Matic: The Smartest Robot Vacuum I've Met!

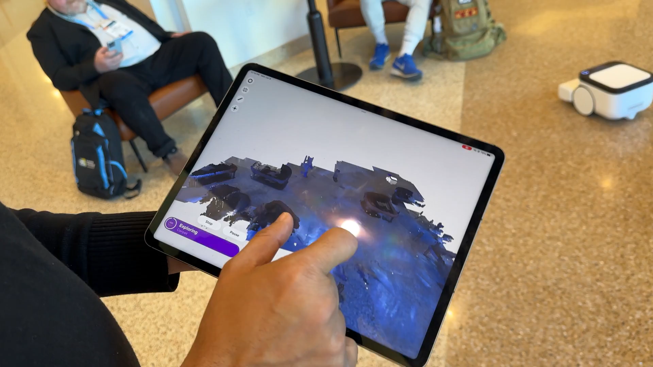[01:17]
model of a home so it's able to recognize static objects like tables and chairs and bookshelves and stuff but as it's moving around it's also creating a dynamic view of the room
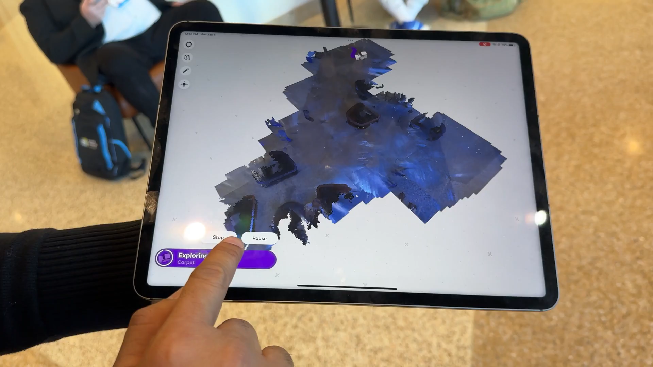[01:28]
so it can actually see when something has changed so if you're standing in a spot and it wants to
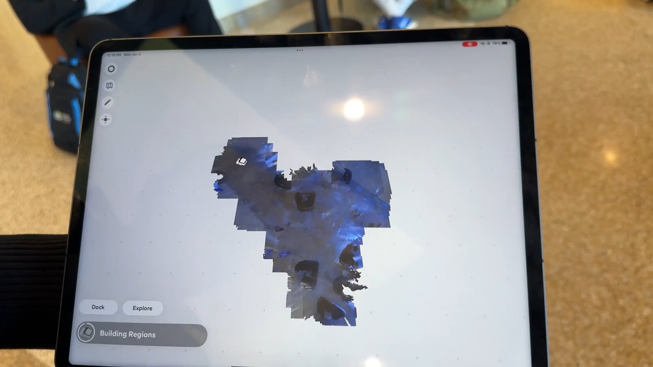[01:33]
clean but then you move it'll recognize that you've moved and then it'll go clean that
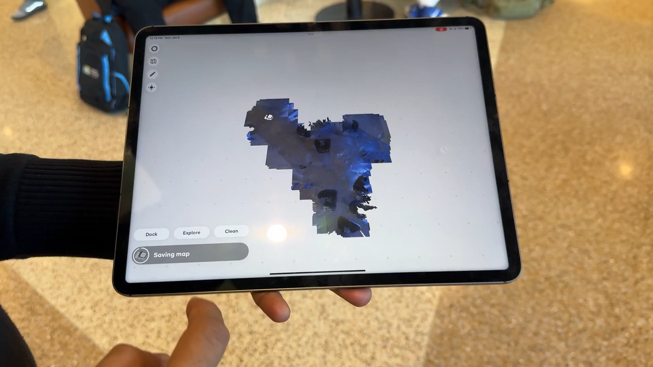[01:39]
space so now it's gonna come halfway it says nope there's someone here
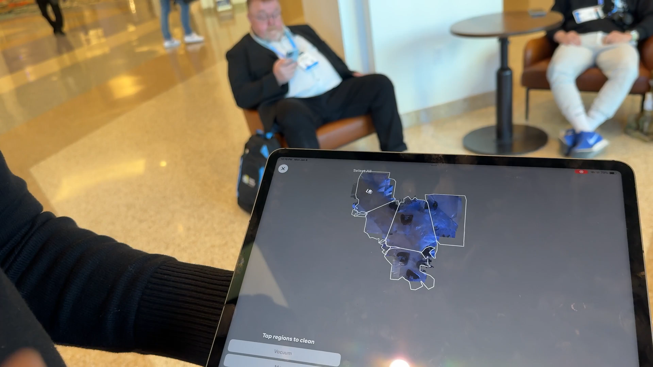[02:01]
lidar which is basically just a laser with a single pixel and they also use a
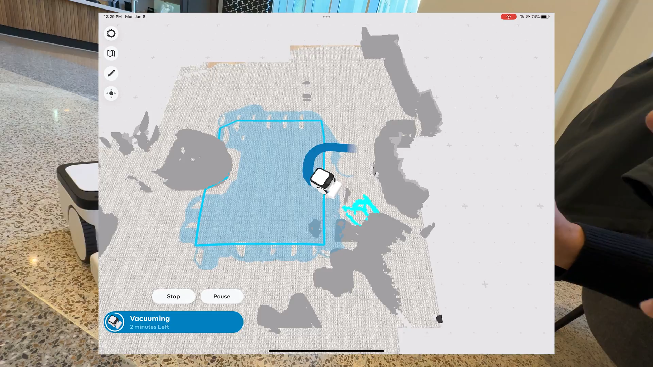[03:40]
job actually of identifying the furniture and the people and mapping out its environment in real time
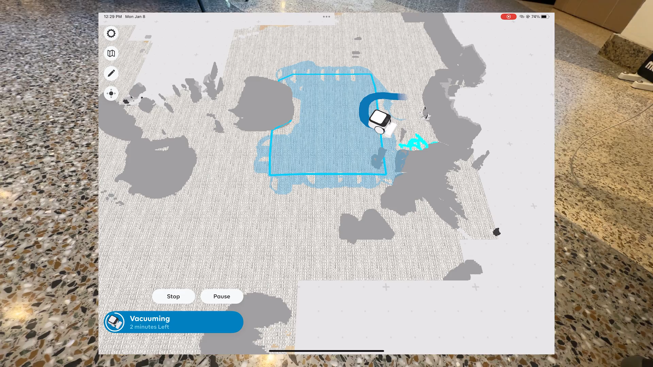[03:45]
even getting the colors down and the app is extremely simple
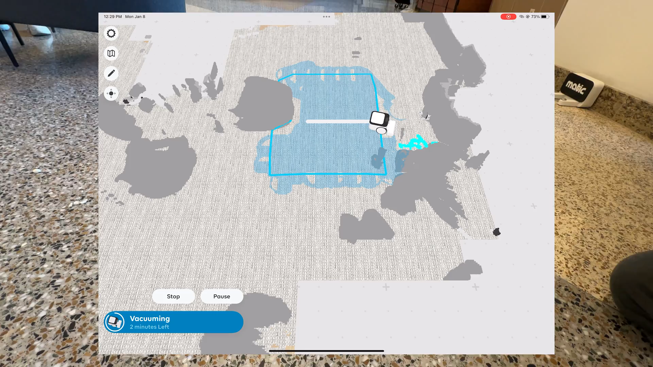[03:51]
you can see it is building a 3d model of the space in the convention center very